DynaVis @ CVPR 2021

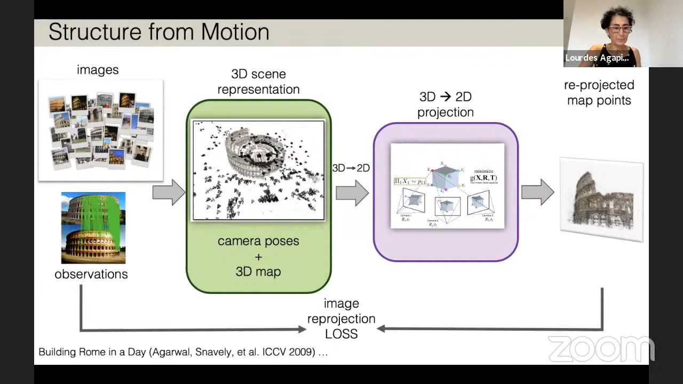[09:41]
So, you know, this is, this is something that we've, that we've taken a lot of inspiration from the 3D community has. Another example is multi view stereo. So here, the observations are the images themselves, right.
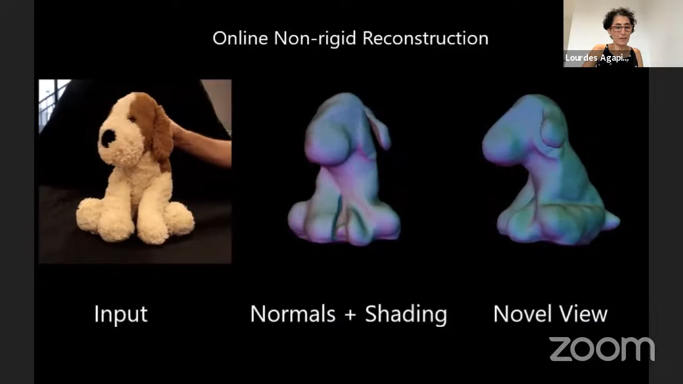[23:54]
Um, and the nice thing again, is that, um, you know, we, you can see that we can, we can use it. We can jointly track and reconstruct the shape using photometric losses,
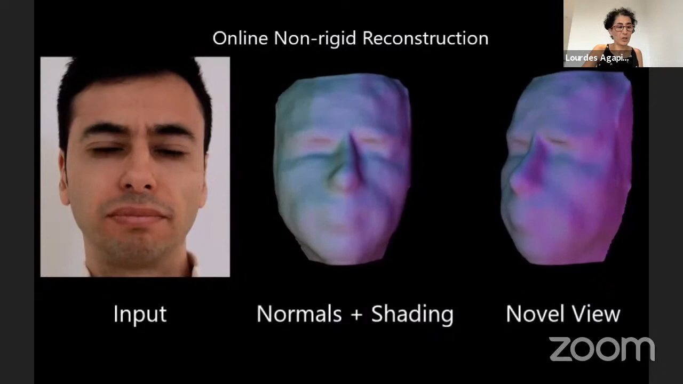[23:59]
and we can use it on a, on a variety of, of different objects. So you can see a face and a few different objects here, because again, we're not using any, any specific pre-learned priors.
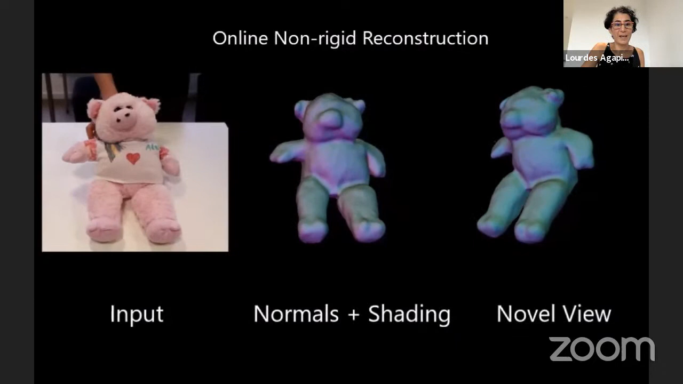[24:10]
We're learning these priors as, as we go.
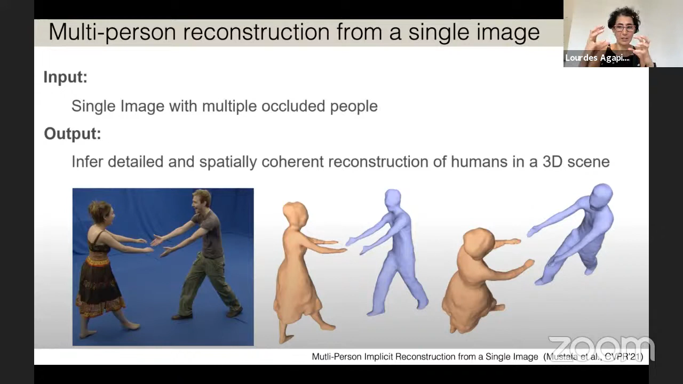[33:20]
uh, and we want to be able to reconstruct, uh, each of the, uh, each of the humans individually, but then also compose the, the scene in a, in a coherent way.
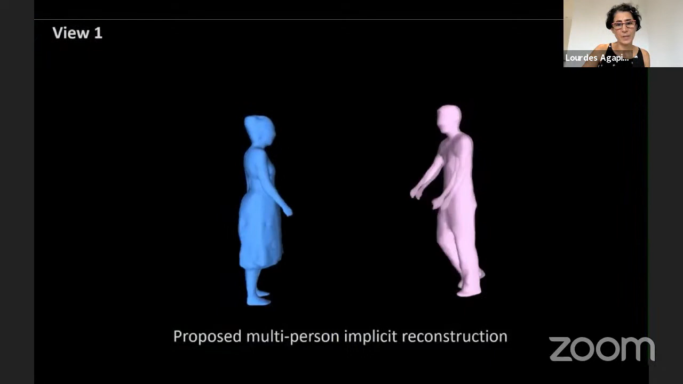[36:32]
coming together and, uh, and you can see that the, the, the, the reconstruction here, for instance, where there are also, uh, more occlusions.
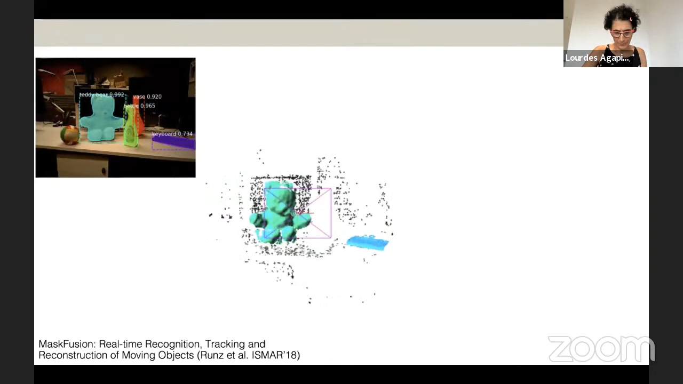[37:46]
We actually want to have an idea of scenes at the level of objects represent, um, different objects. Um, and, uh, and, and to, to actually know the object category that they belong to, uh, as well as, you know, their geometry.
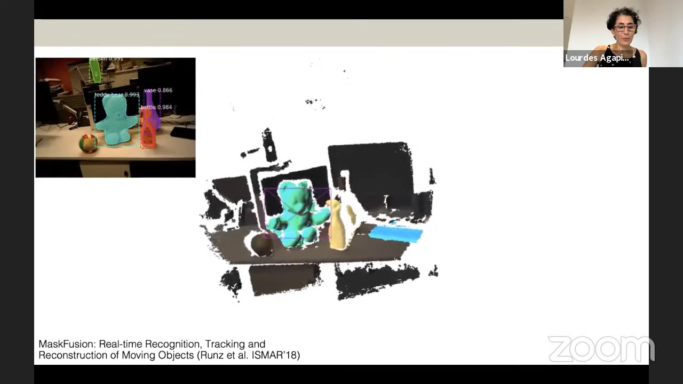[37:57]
So the trick here is to combine 3d reconstruction with 2d detectors and 2d semantic masks,
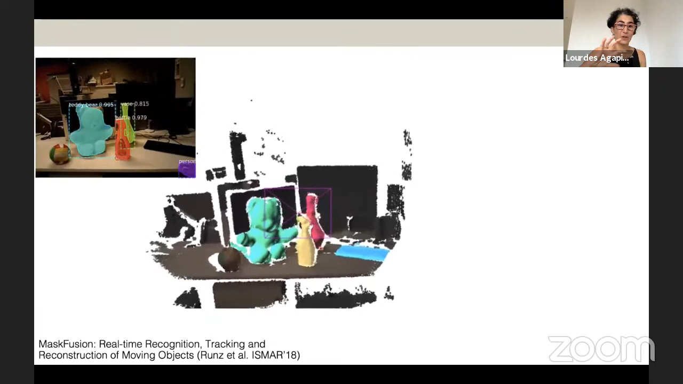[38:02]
and to transfer these semantic labels onto the 3d modeling in a consistent manner over time. And what you can see here is that, you know, by representing each of the objects independently, we, we can also handle dynamic scenes.
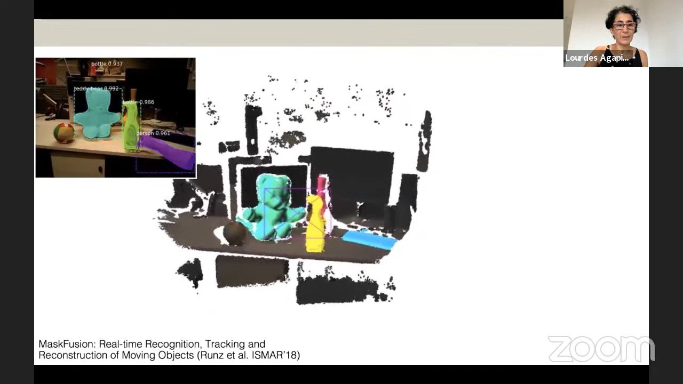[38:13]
You can see here that a person is actually picking up the bottle and the bottle is being moved around. And we can do this because we are representing,
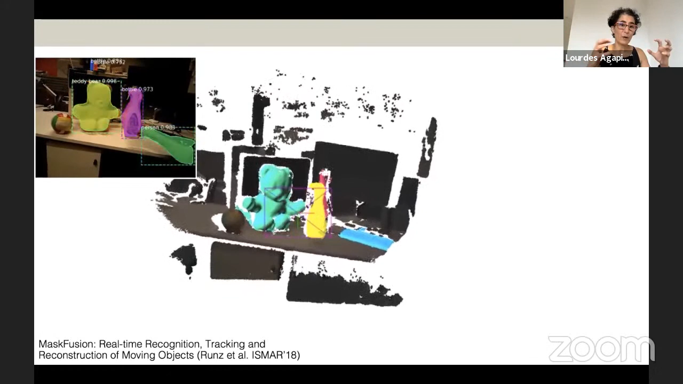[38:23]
uh, the scene as a, as a dynamic, uh, graph of objects. The objects don't have to be static. They can actually, they can actually move and we can continue, uh, to track them and reconstruct them over time.